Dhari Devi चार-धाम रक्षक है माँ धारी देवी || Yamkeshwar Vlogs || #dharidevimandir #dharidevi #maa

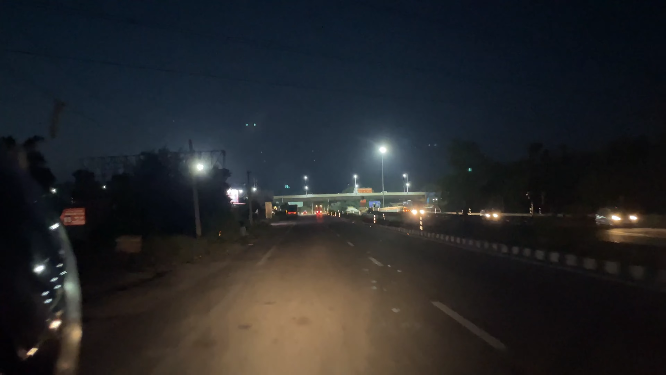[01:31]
तो दोस्तों देखो अभी रात हुई है और सुबह नहीं हुई है अभी तक फिलहाल तो, और हम पहुंच चुके हैं नेपाली फार्म। तो अभी चलते हैं ऋषिकेश की ओर।